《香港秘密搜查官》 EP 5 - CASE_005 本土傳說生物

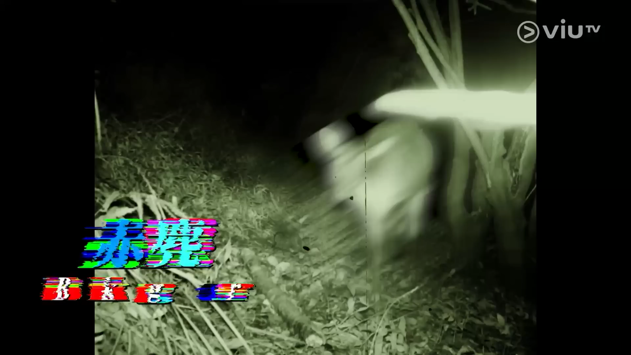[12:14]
生物因為牠的夜行特性黎明至清晨是牠們
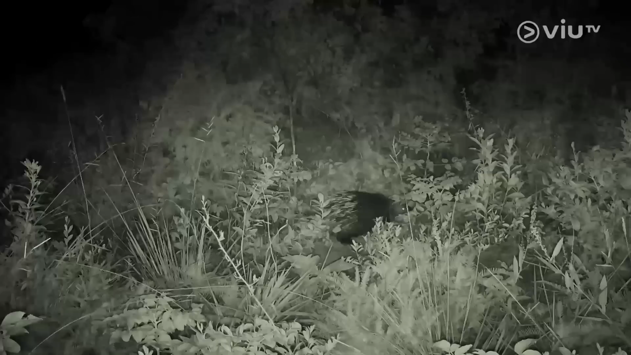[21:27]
有電柱喜歡有一點不同的東西我們還有兩部機無論如何都會拍攝到很肯定